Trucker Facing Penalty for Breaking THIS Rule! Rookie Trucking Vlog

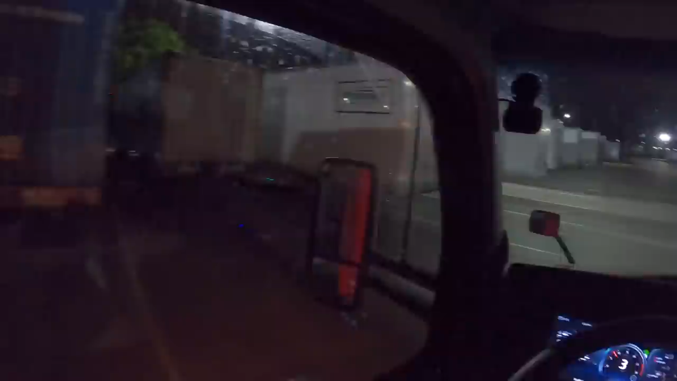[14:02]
He told us to drop it in a spot over here, but there's no empty spots. He gave me a spot number. It's not empty, obviously, so. I was gonna say we're gonna put it in that one, but it looks a little tight. Let's see if we can find another one down here a little bit further. But we're gonna try to make it up to Siegelville, I guess. I have some hours, or I have like an hour and 55 minutes. It's 107 miles.
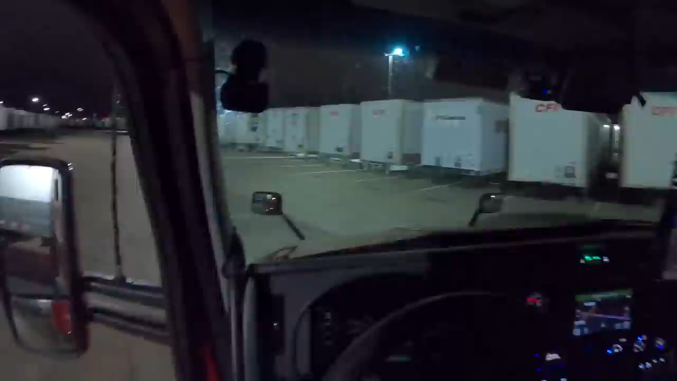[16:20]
I need to go hard left here. Oh, it's so close.
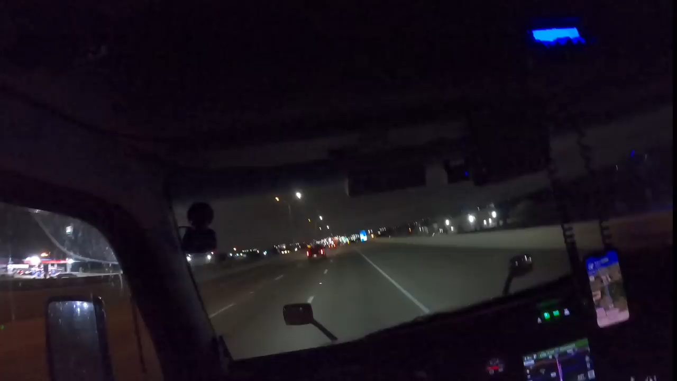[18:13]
Is that traffic stopped up ahead, bro? Oh my goodness. We cannot deal with stop traffic right now. We literally need like a beeline straight to Siegelville, okay? I wish I could take this thing off the road and just fly that way. Because I don't really have time for traffic, to be honest with you guys. We hit some back there. There's some construction. We were doing like 40 for like a mile. I was like, bro, I know a mile is not very long, but that probably took 2 extra minutes off my clock.
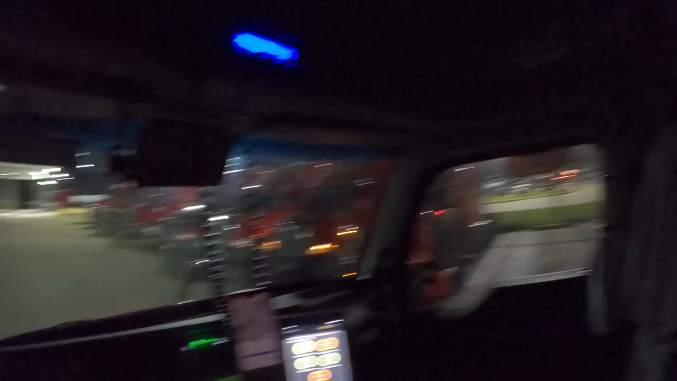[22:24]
A little tight, but should be fine. We cut it out too late.
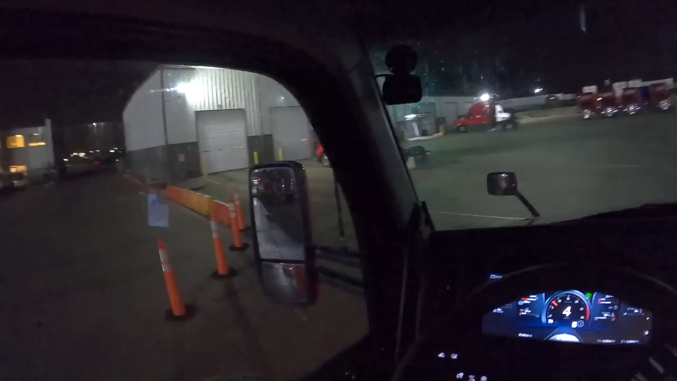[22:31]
Okay, that's fine. Let me fix it here. There we go. Look at that. So 11 minutes is what we had left.